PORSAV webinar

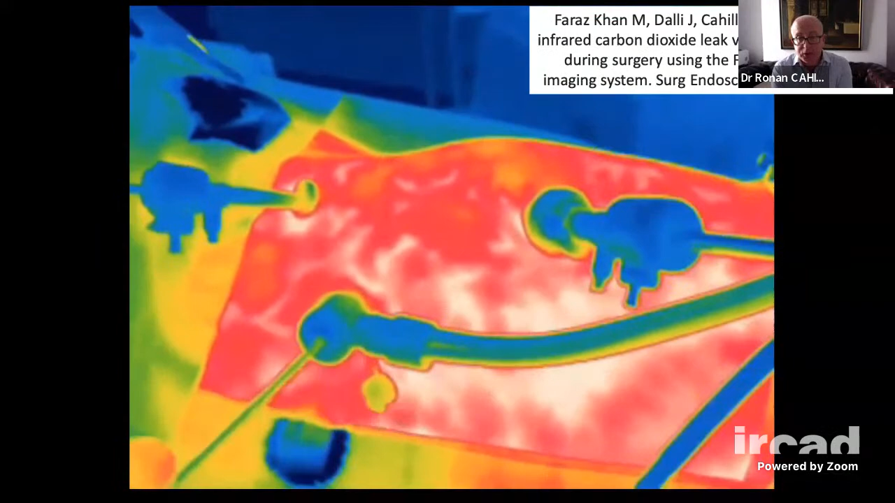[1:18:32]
This is near-infrared imaging. This is a FLIR camera, which has come from background in military applications, and then an industrial carbon dioxide gas leaks assessment.
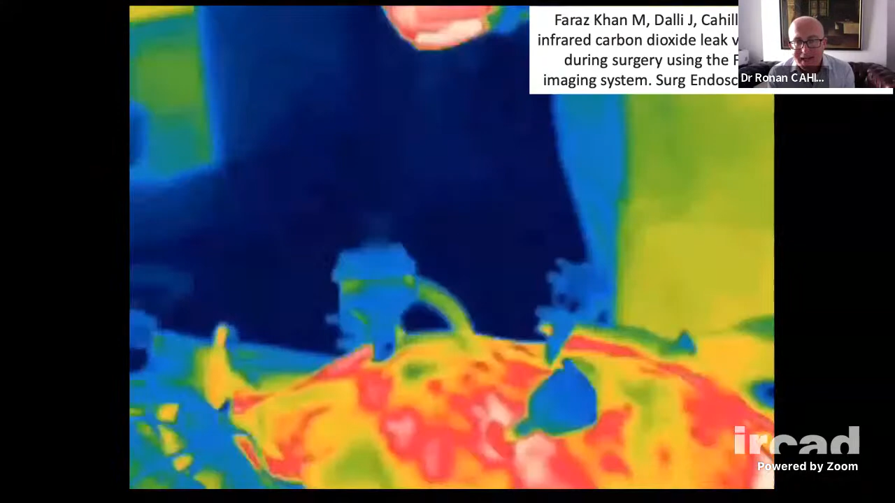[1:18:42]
It's a handheld type of camcorder,
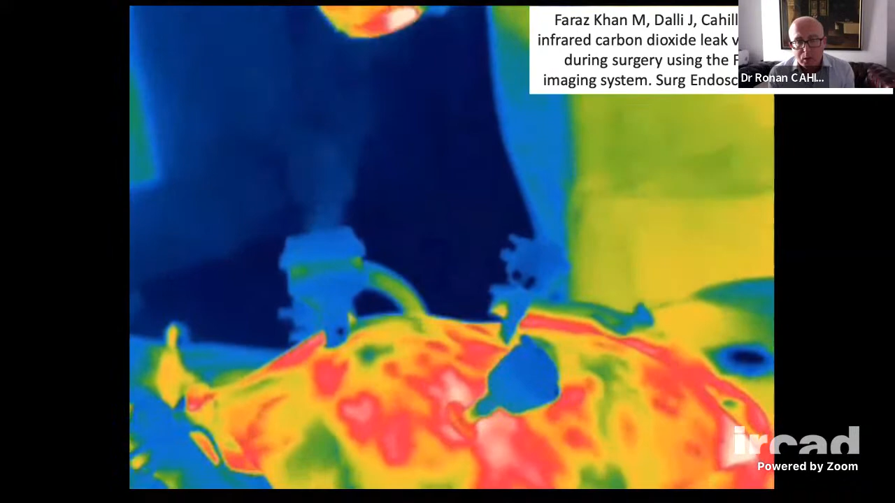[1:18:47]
which shows you the carbon dioxide leaks happening around it.
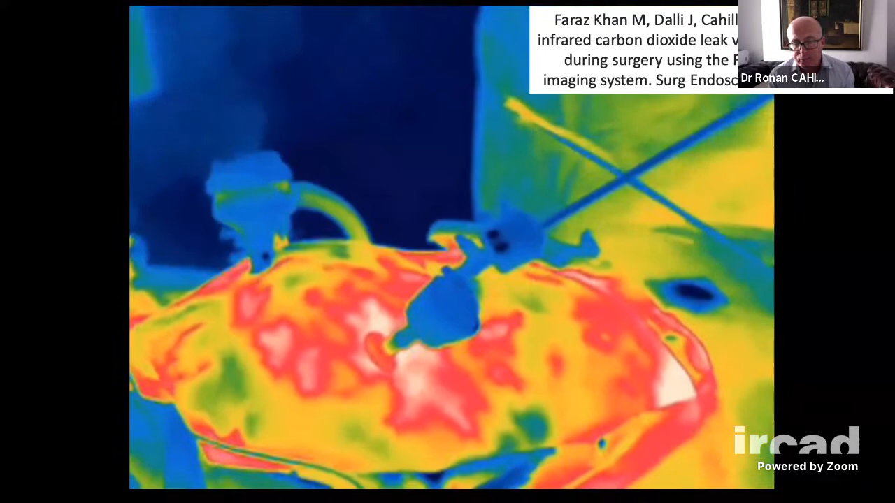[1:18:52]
And again, we see in laparoscopy and robotic-assisted surgery that we constantly have this fog or smog of material around us. You see it leaking through the hollow parts of the instruments, the energy device,
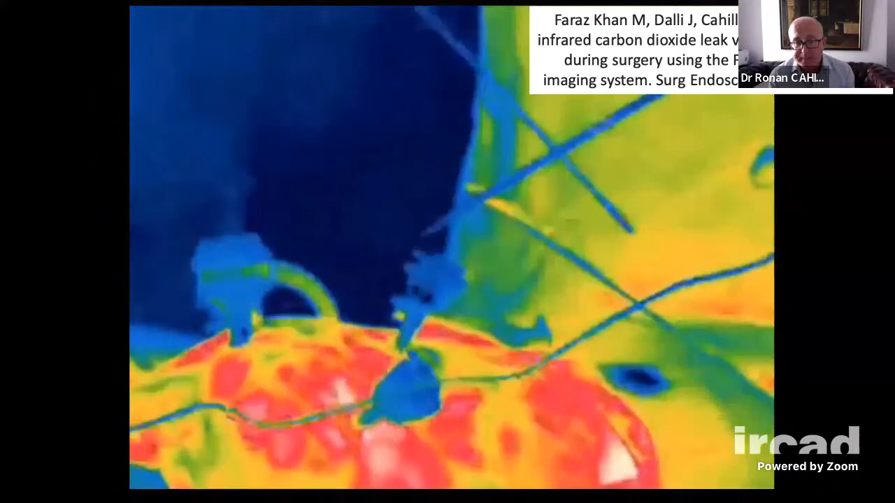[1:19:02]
and come out the handles, comes out through the robotic arms. So really, these are continuous
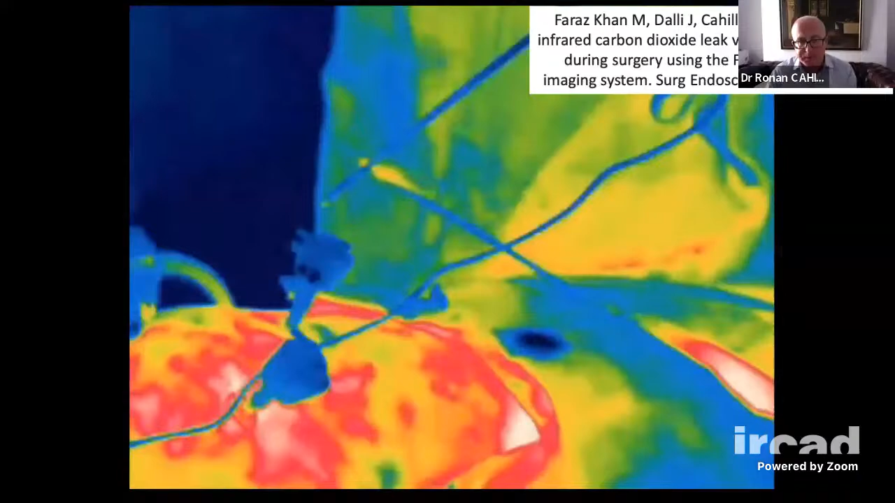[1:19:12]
gas effluviums coming up into our breathing zones. So this is how it looks in the operating room.
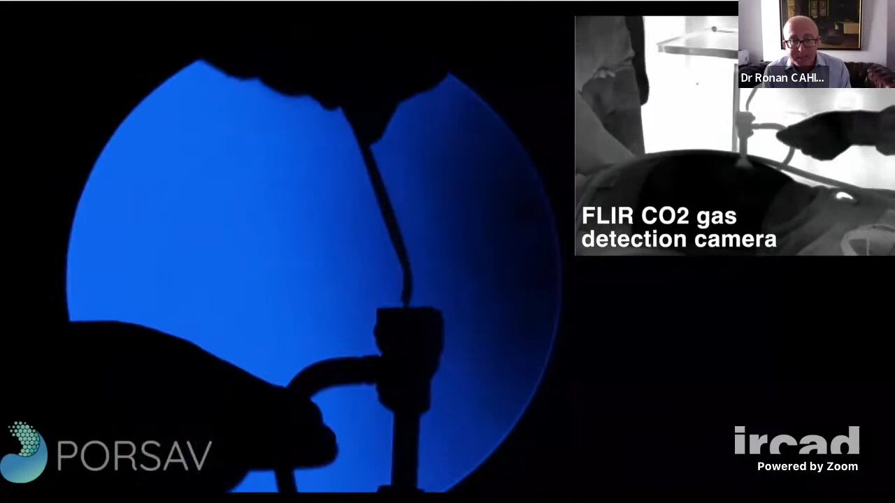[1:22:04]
You see these type of leaks happen out with it.
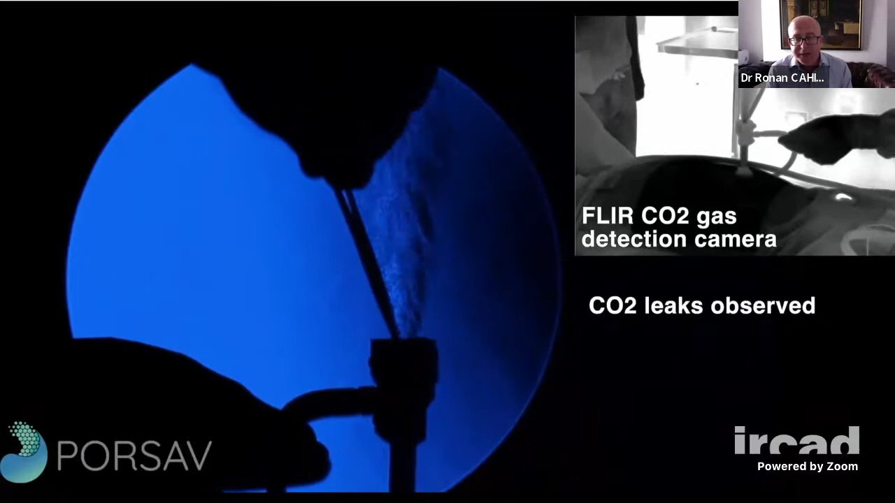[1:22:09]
This is without the leak trap device on it.
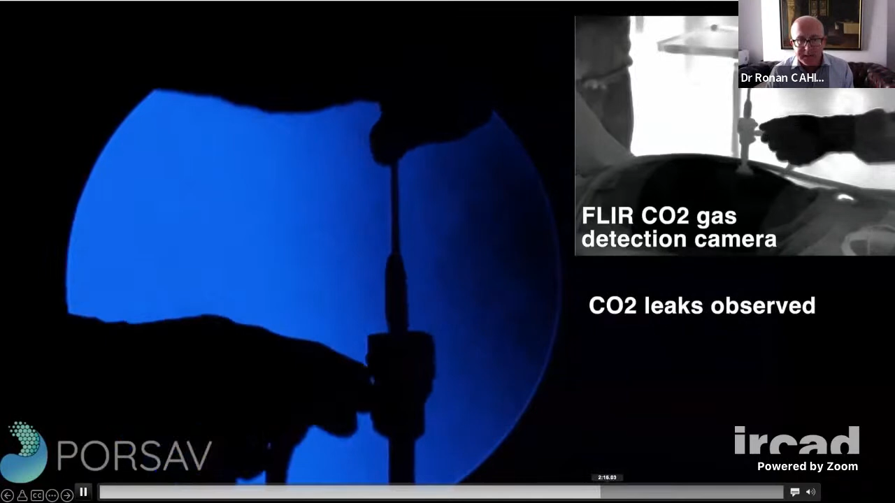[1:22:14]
This is a swab that you might use to clean the trocar before putting in the port.
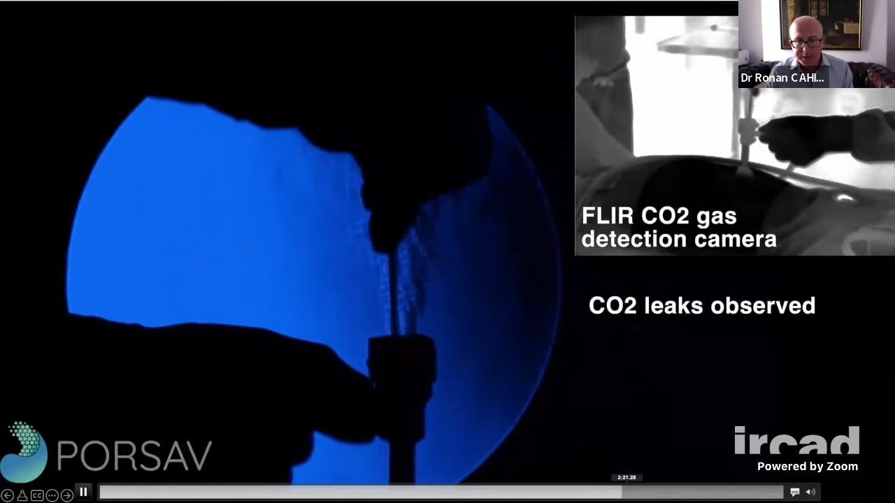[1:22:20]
And you see quite a lot of vortex gas coming out of it.
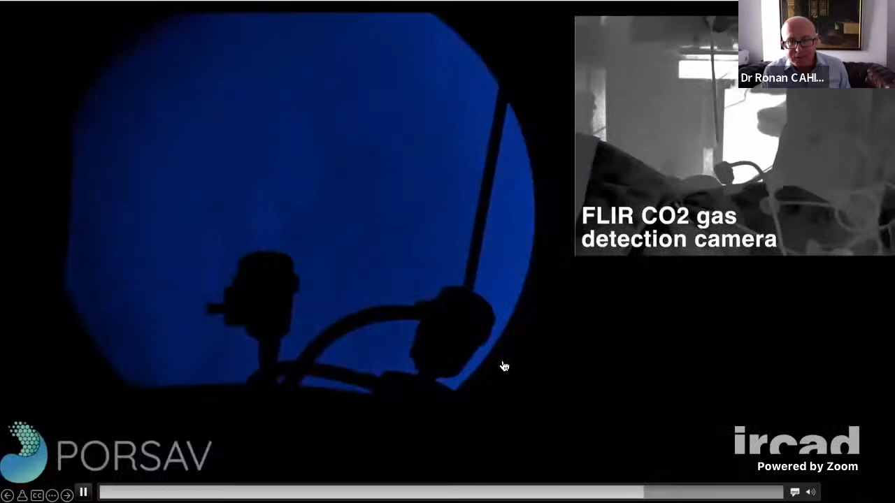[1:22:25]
When you put the leak trap devices on, you can see in this case there's really no leak at all, or perhaps a slight little horizontal cough of gas coming out, but certainly nothing that is threatening the breathing zone of the surgical teams.
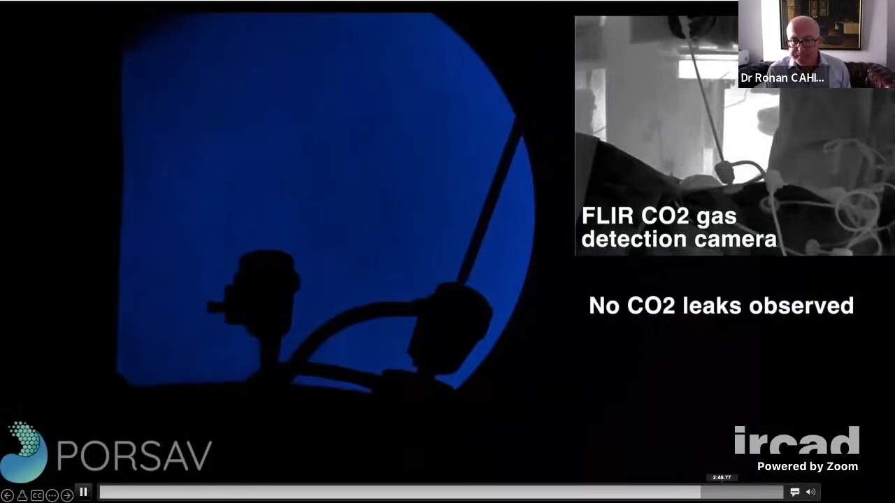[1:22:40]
The next video will just show again a slight deviated gas stream because of those